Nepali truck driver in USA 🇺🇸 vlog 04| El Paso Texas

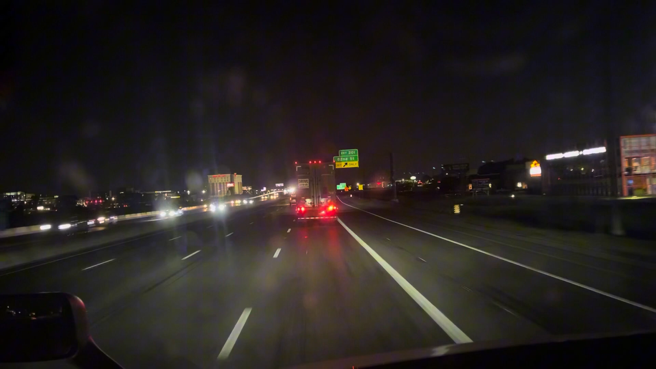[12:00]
झमक्कै रात परेको छ अब हामी एकछिनबाट यो 69 लाई छोडेर हामी अब 465 पकड्छौ हाम्रो एन्जिन अवश्य माथिबाट Take exit 200 on the right to I-465 south. Be in either of the two left lanes.